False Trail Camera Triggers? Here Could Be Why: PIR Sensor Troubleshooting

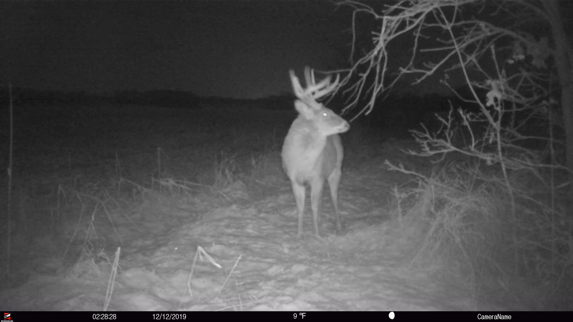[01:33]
So it's actually the change of infrared radiation in the environment from one element in the, from one element to the next inside that PIR sensor, almost all cameras, trail cameras use a dual element sensor.